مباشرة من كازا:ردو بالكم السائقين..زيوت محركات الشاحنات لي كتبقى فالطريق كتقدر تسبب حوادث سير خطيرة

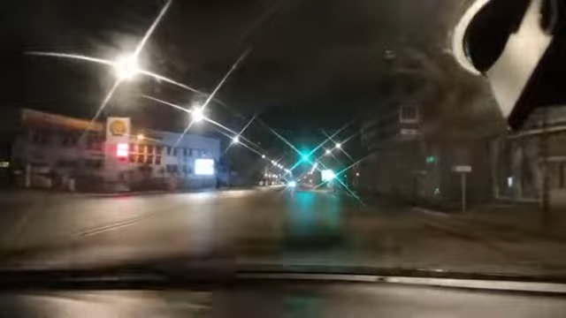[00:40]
سنة بمصر تبع كندا شفت بيت جاء مباشر جديد من مدينة أبطال ويطاقي. تبع كندا شفت بيت تشوفه إحنا الآن بالضبط في أحد أقرب الشوارع مدينة أبطال بيضاء اللي هو
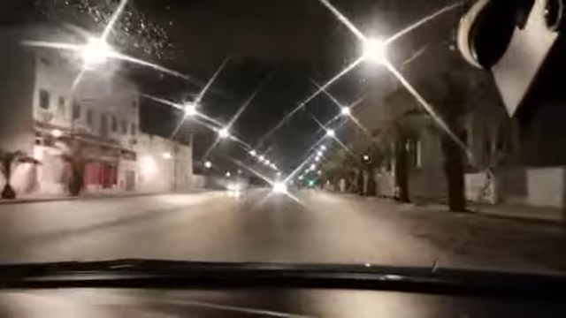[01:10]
شارع مولاي إسماعيل، واللي داير ضجة بمشكل الزيوت اللي تتبقى زيوت المحايدات ديال الشاحنات اللي تتبقى متلاطمة بالشانطي واللي تتسبب في حوادث ديال السير خطيرة. لأن تشوفوا أن في الجانب ديال الجانب الأيمن وكذلك في الوسط تبان لنا الآثار
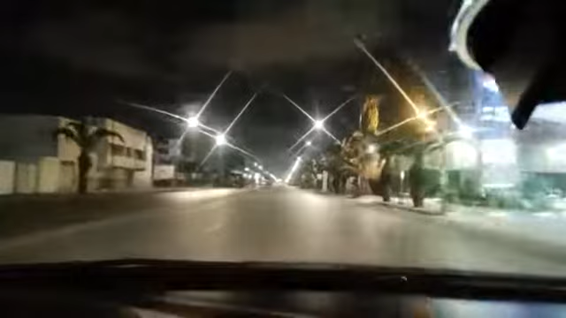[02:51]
إذا في القناة شوف تبعي ردوا بالكم، ردوا بالنا الجميع وخاصة مستعملي هذا الطريق هذه سواء بالليل او بالنهار. انتم تشوفوا ان واحد الخط طويل ديال الزيوت اللي هي تتبان لكم في اليمين، هذه كامله زيت ديال المحايدات ديال الشاحنات.
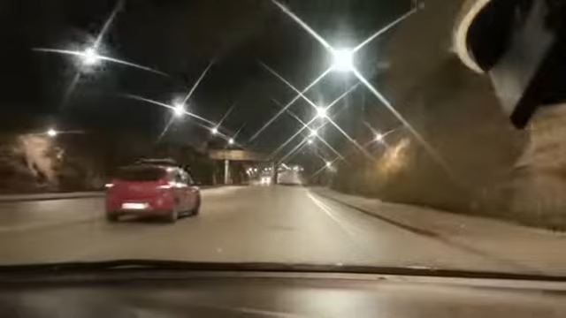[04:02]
تشوفوا ان هناك واحد الخط طويل على اليمين ديال الزيوت ديال الشاحنات.